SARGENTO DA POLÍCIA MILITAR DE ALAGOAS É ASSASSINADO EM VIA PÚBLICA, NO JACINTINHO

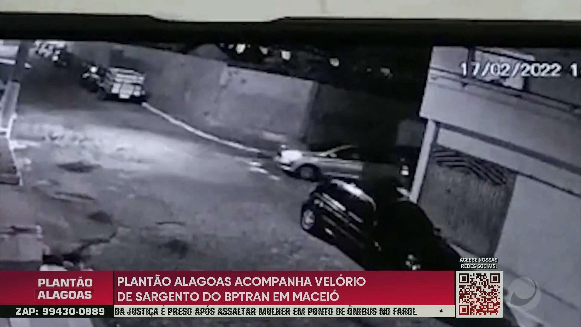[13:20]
O veículo do policial foi localizado já e apreendido pela polícia. Quem está acompanhando o caso é a delegada Tassiane Ribeiro. Nas imagens aí dá para ver justamente toda essa cena acontecendo, né, tudo o que aconteceu no momento em que se inicia essa perseguição,